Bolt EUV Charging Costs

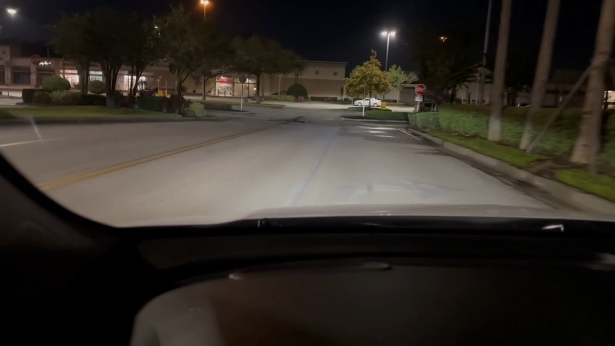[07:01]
Okay, we're coming into our destination. This is a Target. This is Sanford. And this is an EVgo station that we're going to. We'll take you through the EVgo station real quick before we get started. This session is going to be very easy to start.